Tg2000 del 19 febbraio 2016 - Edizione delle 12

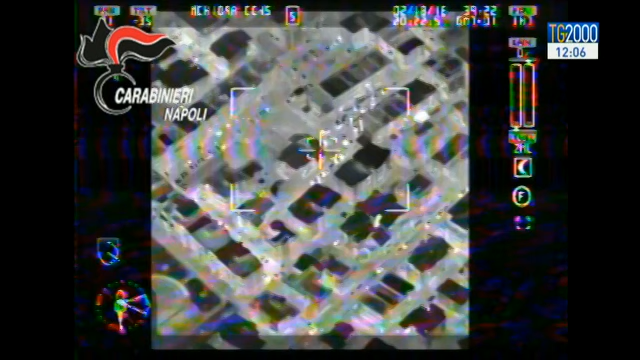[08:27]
il parco Nuovo Mondo centro di comando del clan.
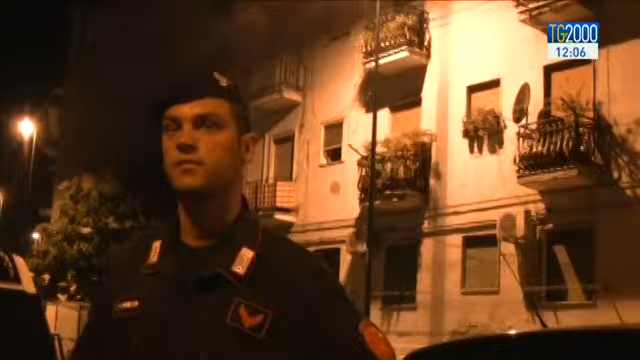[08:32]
E' lì nella sua casa che i carabinieri hanno catturato il boss Domenico Ferrara con i suoi uomini di fiducia Vittorio Amato Rocco Ruocco ed altri 4 affiliati.
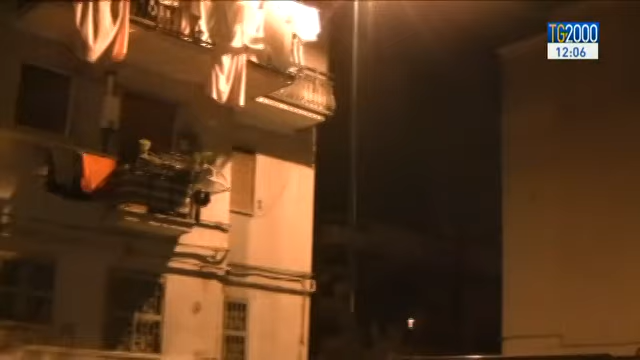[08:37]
Per loro l'accusa è di estorsione aggravata dal metodo mafioso.
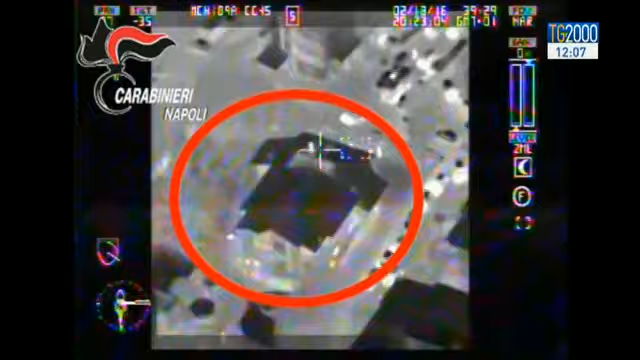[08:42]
Durante l'operazione la cosiddetta area dei giardinetti di Villa Ricca un vero e proprio bunker considerato